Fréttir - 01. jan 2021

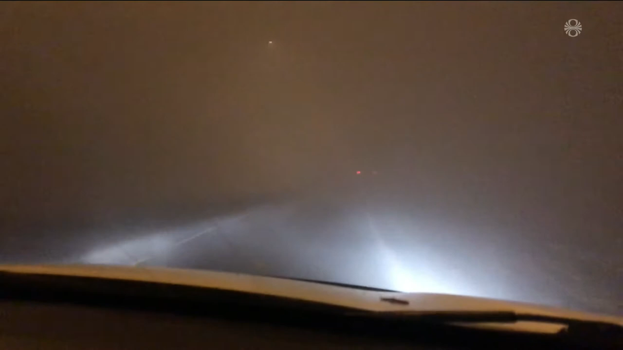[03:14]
Þarna hefur svipuríkið blandast þokunni með þessum afleðingum. Þannig að það er kannski svolítið ómulegt núna að vennlega mesta mengunum sko millir 12 og 1.